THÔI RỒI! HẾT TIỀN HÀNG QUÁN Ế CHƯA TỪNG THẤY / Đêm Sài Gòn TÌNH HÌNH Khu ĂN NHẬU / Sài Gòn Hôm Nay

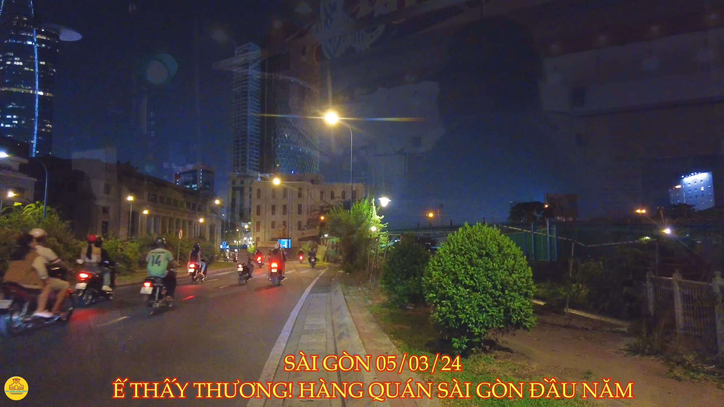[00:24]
Dạ, Sài Gòn hôm nay xin kính chào cô bác anh chị và các bạn. Bây giờ là 7 giờ 10 phút tối, hôm nay ngày 5 tháng 3 năm 2024.
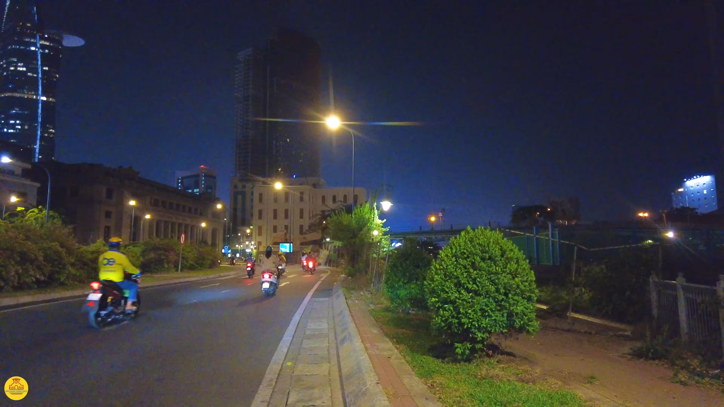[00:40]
Em xin kính chúc cô bác anh chị và các bạn có một ngày bình an, một buổi tối tràn đầy niềm vui và sức khỏe. Và hiện tại cô bác anh chị thấy cảnh vật này có quen không? Bên tay trái của em là Ngân hàng Quốc gia, bên tay phải của em là cầu Móng, đứng ngay vị trí bên phải là con kênh Bến Nghé. Như vậy con đường này là con đường Bến Chương Dương trước năm 75, ngày xưa, ngày hôm nay đó là con đường Võ Văn Kiệt. Và phía dưới của em á, ngay chỗ này đang là cái hầm Thủ Thiêm, đi qua bên kia Mai Chí Thọ.
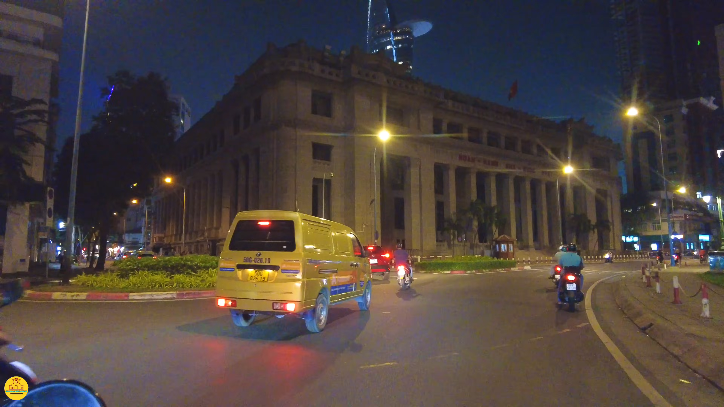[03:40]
Đi cái con đường Master ngay chỗ này thì chúng ta về Hàm Nghi nè,
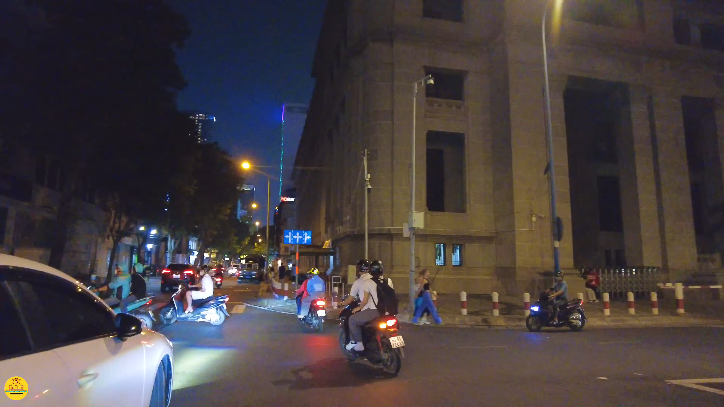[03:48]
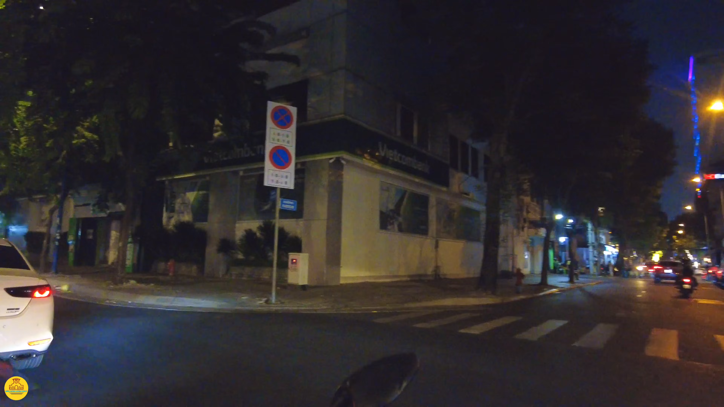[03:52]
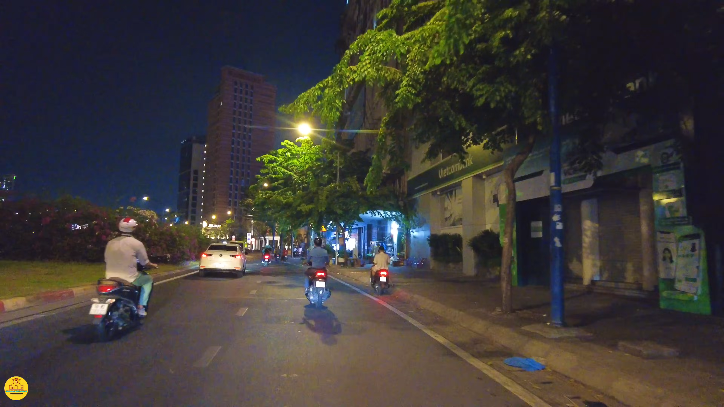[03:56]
Rồi em bắt đầu đi lên hướng ngay chỗ cái góc bên phải của em đây là
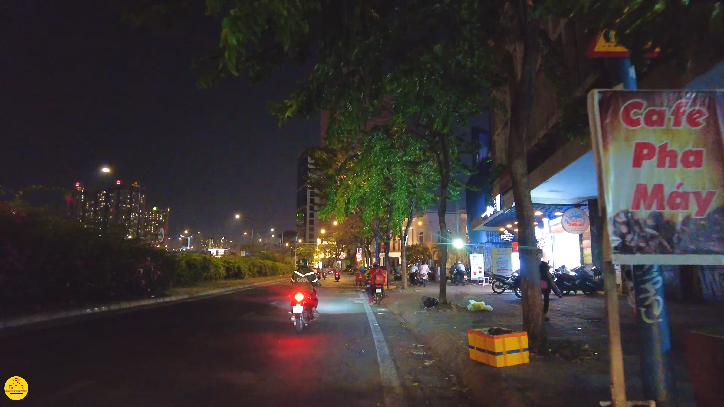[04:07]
vị trí của Thượng Nghị Viện.
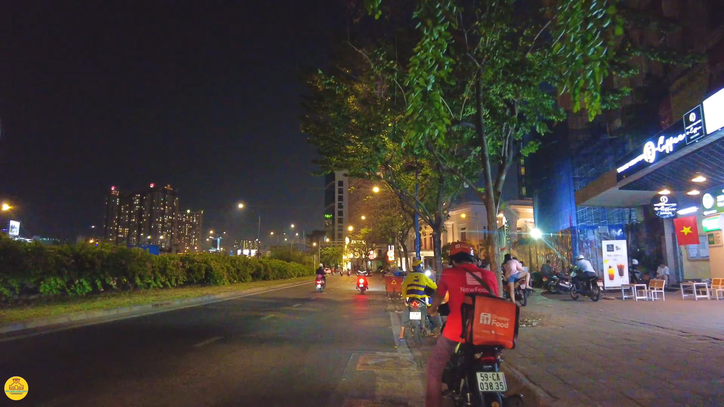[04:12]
Thượng Nghị Viện, Hội trường Diên Hồng. Ngày hôm nay là cái sở giao dịch chứng khoán. Đi ngang cái xe rác.
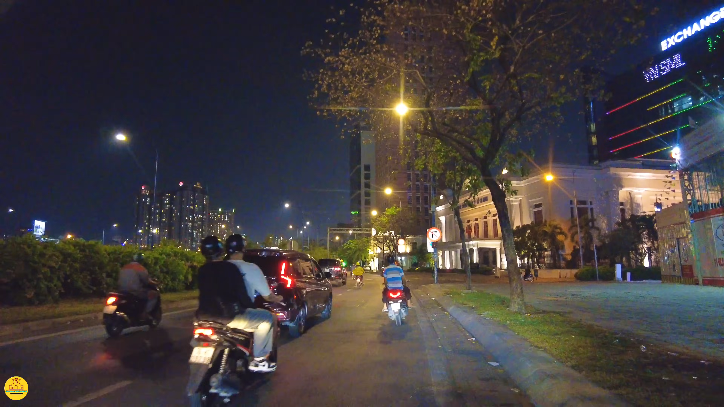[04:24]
Ôi. Đây là con đường Nam Kỳ Khởi Nghĩa cô bác anh chị, là con đường Tông Lý.
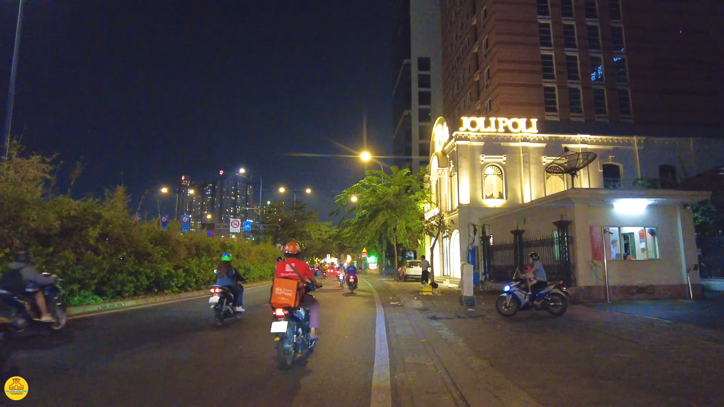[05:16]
Đó. Đây có cái tòa nhà chỗ này người ta lên đèn đẹp quá ha, Choli Moli hả?
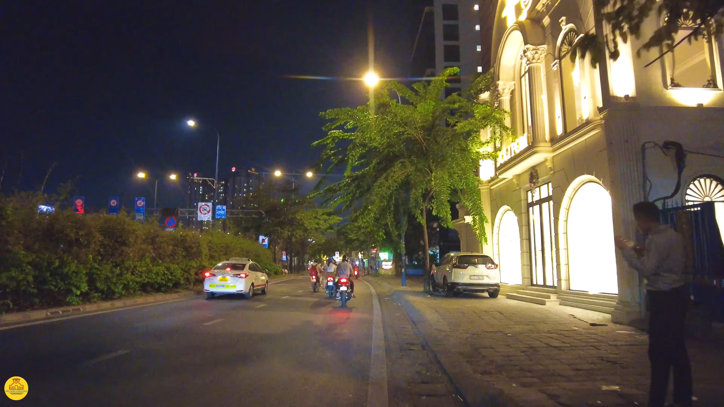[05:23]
Đây là cái tòa nhà bán áo cưới. Ở bên trong của các anh chị thấy nè, đám cưới.
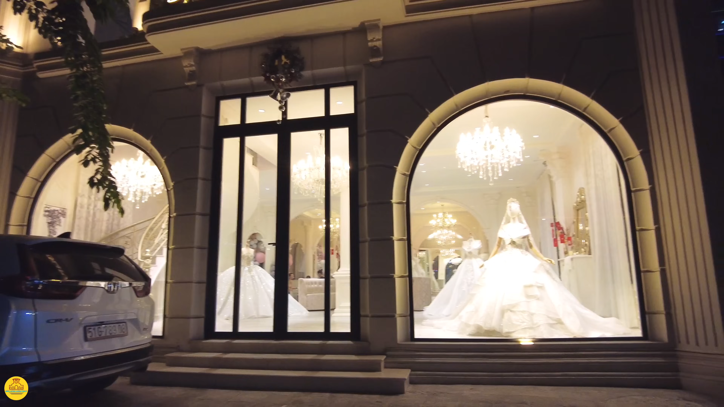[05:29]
Đó. Nhắc đến đám cưới ngày hôm nay là thấy vàng nó nhảy chót chót vót, là thấy sợ ha. Vàng hôm nay vượt 80 triệu, vượt 80 triệu rồi.
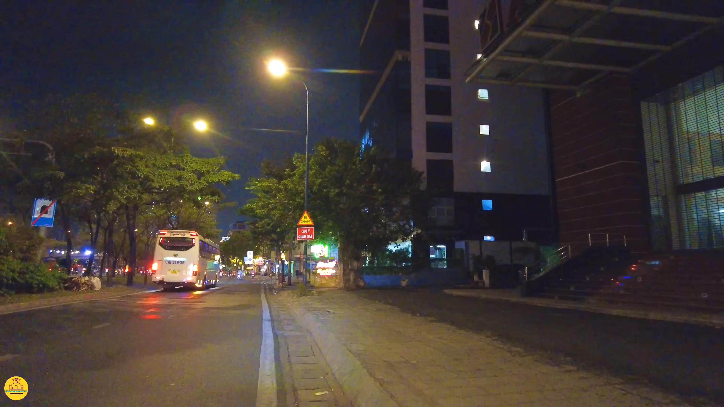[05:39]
Cái dòng xe bên tay trái của em là dòng xe đi từ Hồng Thủ Thiêm đi ra. Và cái vị trí này là cầu Camet. Tới ngay vị trí cầu Camet đây, con đường bên tay phải của em đây là con đường Phó Đức Chính, chạy thẳng là chúng ta vừa phải là thẳng vô chợ Bến Thành luôn, ra cái công trường Bắc Thị Trang.
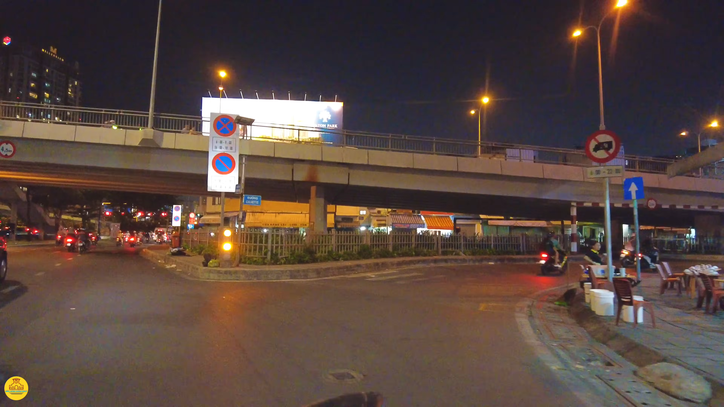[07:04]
Chỗ này là cầu Camet. Cái này là đi vô đường Nguyễn Công Trứ rồi vô khu dân sinh.
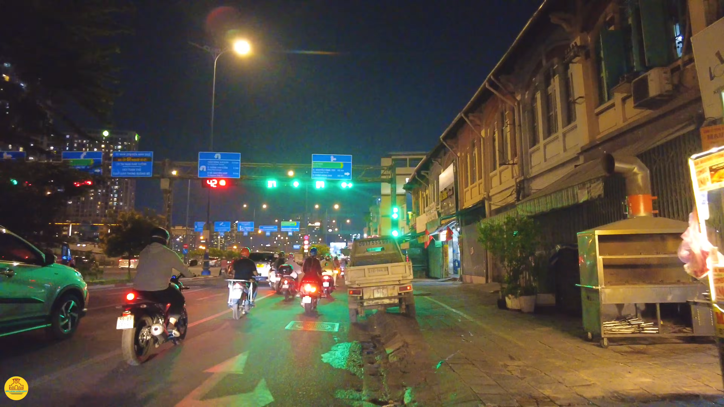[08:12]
bên tay phải của em dãy nhà rất là cũ, cũ tới mức không thể nào cũ hơn.
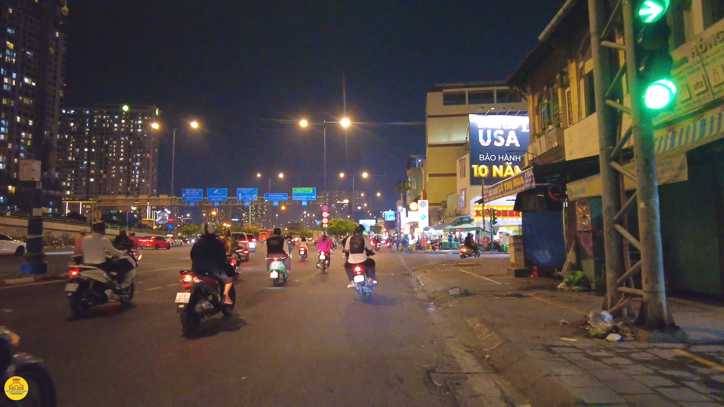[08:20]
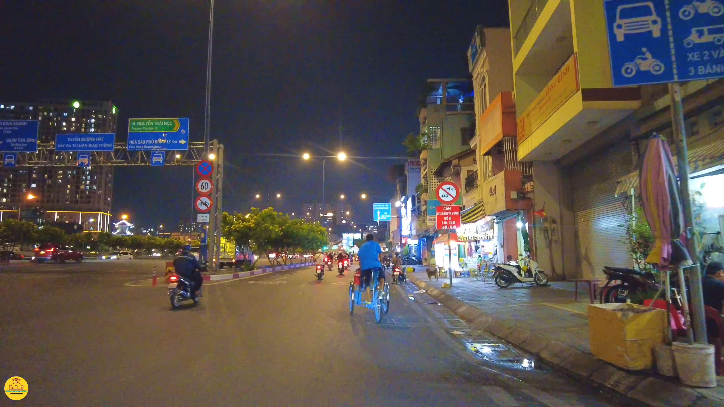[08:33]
Qua khỏi cầu Camet rồi, chúng ta chạy chậm chậm ở đây. Cái lên bên trong này thì người ta cho chạy là 50 km/h các bác anh chị. Cũng dễ bị bán tốc độ lắm đó. Các bác anh chị chạy xe ở đây thì cứ đúng tốc độ mà chạy ha. Bên tay trái của em sẽ là bến Vân Đồn.
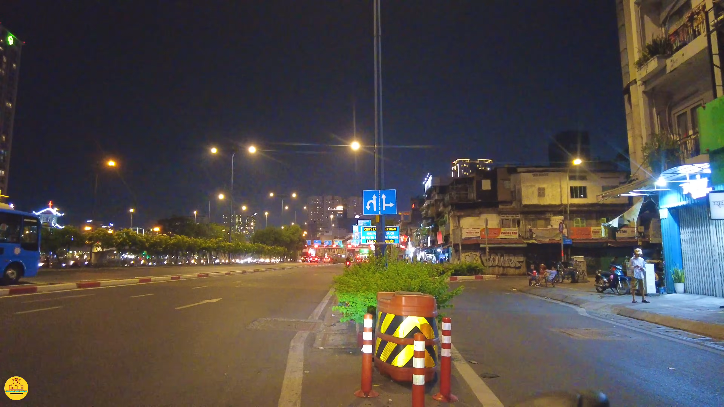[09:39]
Đây phía trước là cầu Ông Lạnh đó cô bác anh chị. Những cái ngôi nhà cũ, bến cũ.